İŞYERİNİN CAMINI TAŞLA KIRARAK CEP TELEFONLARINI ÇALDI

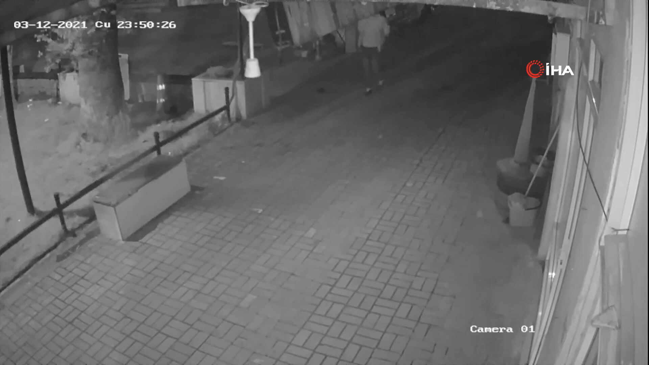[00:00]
Olay Manisa'nın Salihli ilçesine bağlı Kocaçeşme mahallesinde meydana geldi. Bir iletişim ürünleri satan işyerinin camını taşla kıran hırsızlar, içeride bulunan telefonları çalarak kayıplara karıştı.
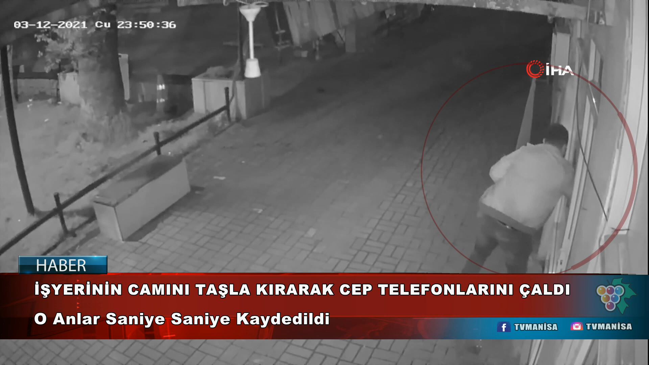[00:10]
Hırsızların yakalanması amacıyla çalışma başlatan Salihli İlçe Emniyet Müdürlüğü Asayiş Büro Amirli ekipleri, işyerinin güvenlik kameralarını inceledikten sonra şüphelinin HE olduğunu belirledi. Şüpheli HE, polis ekipleri tarafından düzenlenen operasyonla çaldığı 3 telefonla birlikte yakalandı. Telefonlar sahibine teslim edilirken şüpheli ise gözaltına alındı. Şüpheli HE'nin emniyetteki işlemlerinin ardından adliyeye sevk edileceği belirtildi.